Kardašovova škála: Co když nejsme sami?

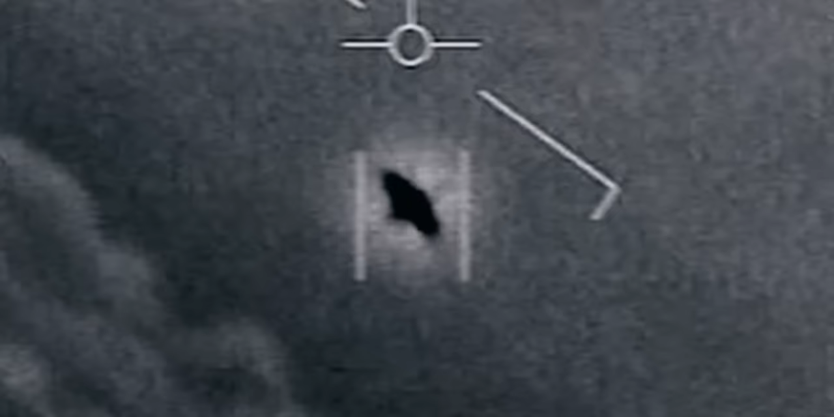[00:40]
protože ze své podstaty ukazují jen neznáme objekty, které mohou být prakticky čímkoliv.
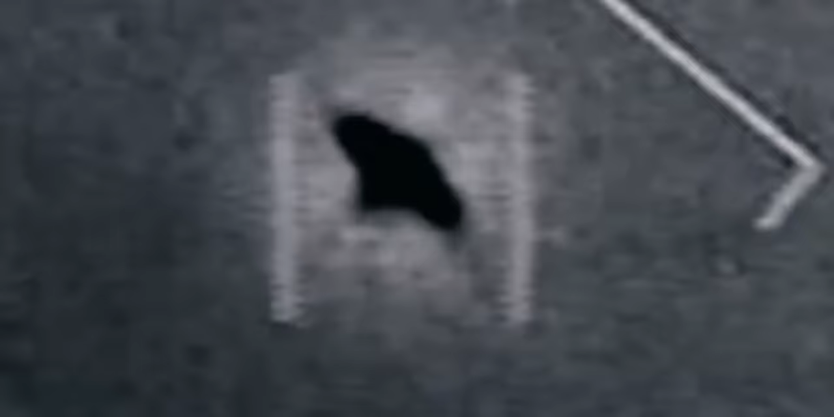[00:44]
Od špionážních zařízení jiných zemí až pochyby techniky nebo optické iluze.